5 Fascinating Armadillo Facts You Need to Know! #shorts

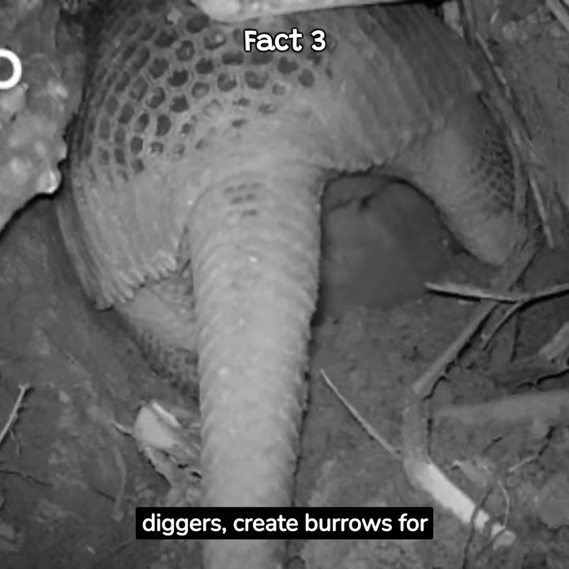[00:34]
Armadillos, adept diggers, create burrows for shelter and forage for insects. A single armadillo can dig up to 56 holes in one night.